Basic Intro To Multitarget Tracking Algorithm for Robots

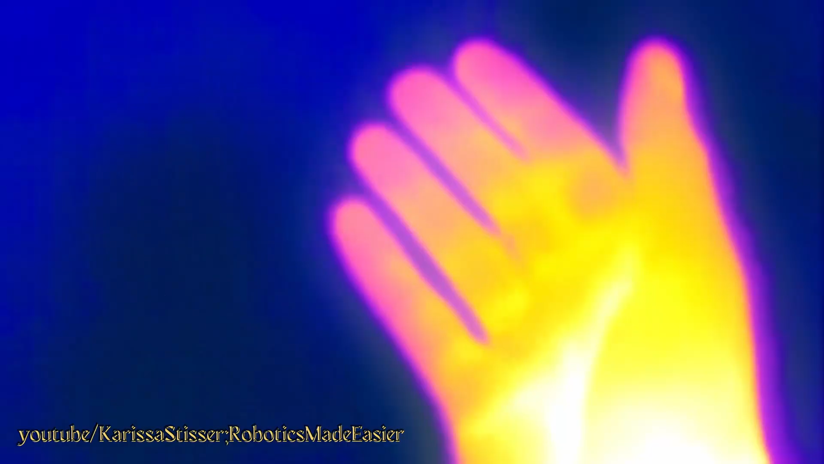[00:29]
thermal gives you heat, and ultrasonic is more effective underwater.